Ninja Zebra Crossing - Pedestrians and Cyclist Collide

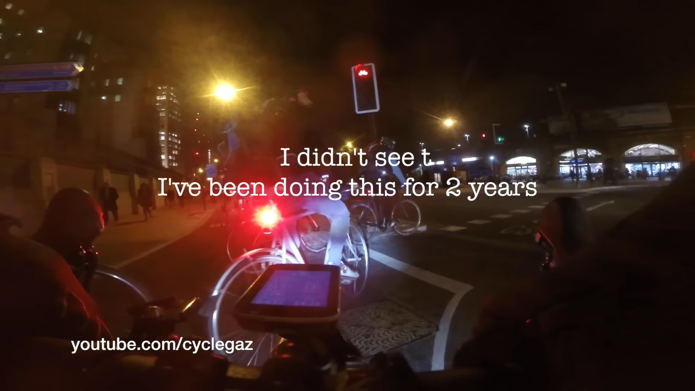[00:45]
They put it in over Christmas. Oh, yeah. And they don't have lights on it. It's shit, but we have to stop.
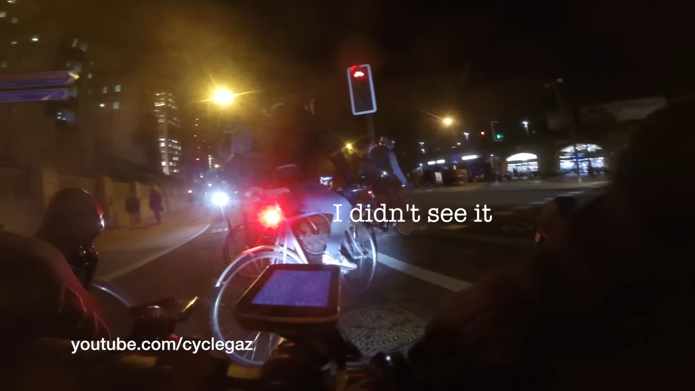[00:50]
That's the thing. That was quite aggressive. He was. He purposely stepped into you to push you off, which I think was a dick move.
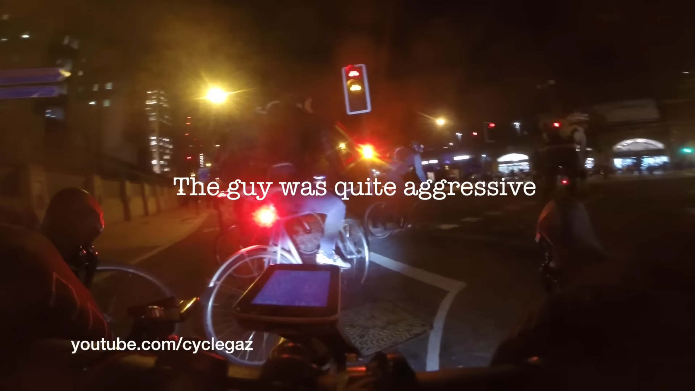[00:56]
Like, we all make mistakes, as long as we learn from them.